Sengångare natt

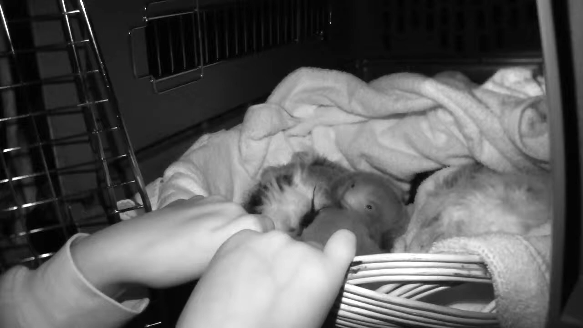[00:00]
Nu är det mat på gång.
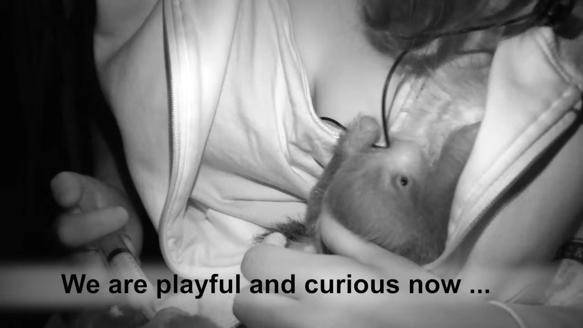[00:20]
Vad var det igår natt? Vill han absolut inte äta? Då vill han bara leka och käla och kolla läget.
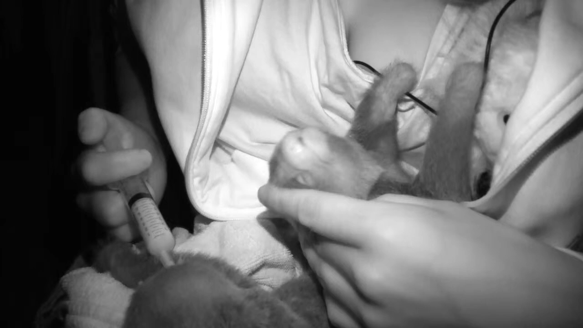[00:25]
Det var 25 minuter innan han började dricka.
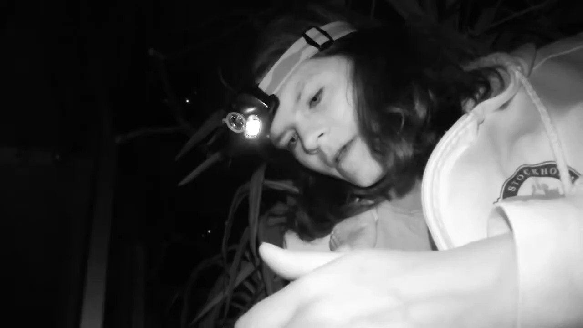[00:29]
Då kan man se på händerna som är små kattungar och andra djur när de diar.
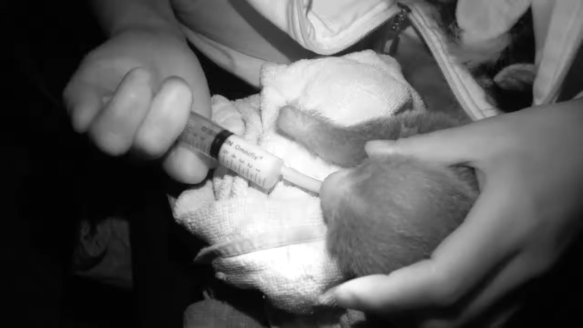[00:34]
Att fingrarna liksom går så här i mysgår.